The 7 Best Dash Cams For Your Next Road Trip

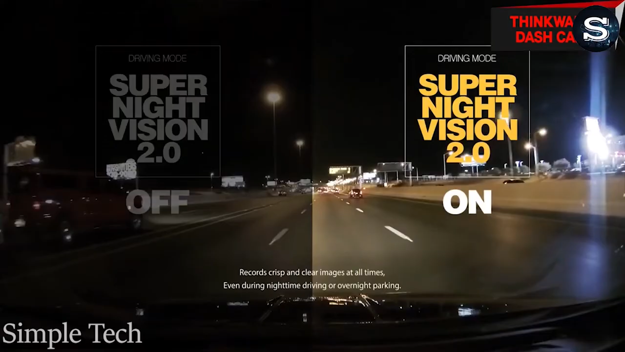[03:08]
This device has Super Night Vision 2.0, that can help capture license plate even in low light conditions,